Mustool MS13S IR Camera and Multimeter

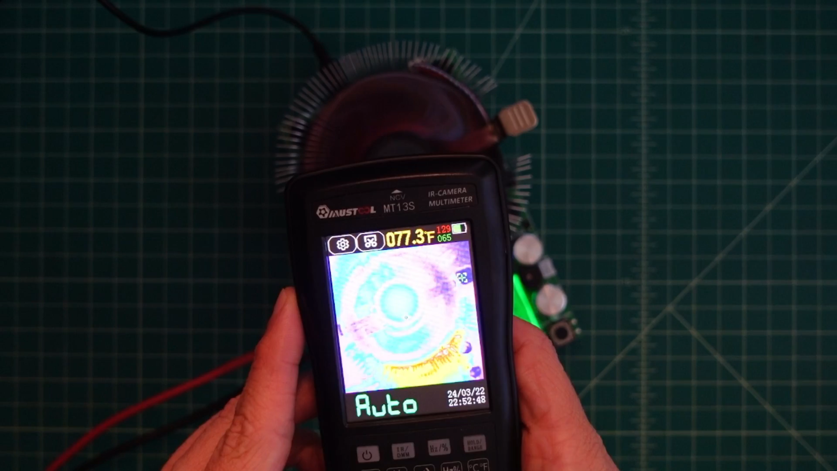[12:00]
On screen: spot 77.3°F
Yeah, I don't know if that color palette's working.
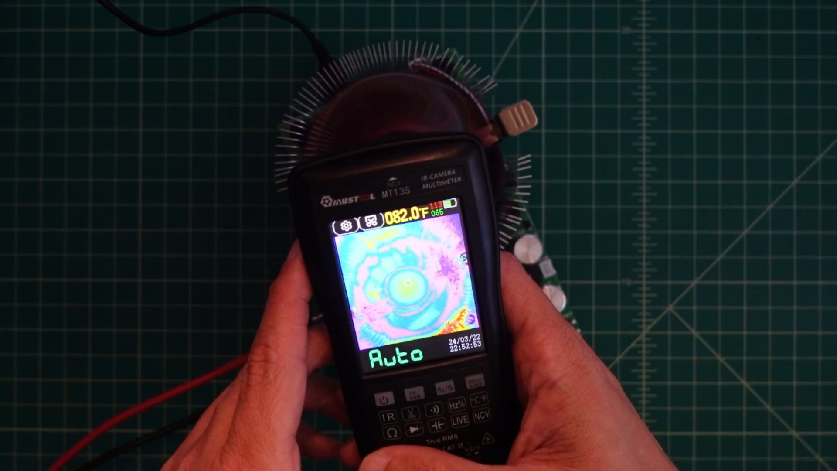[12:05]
It looks a little different to my naked eye than it does on the screen. I shouldn't have put my hand behind it.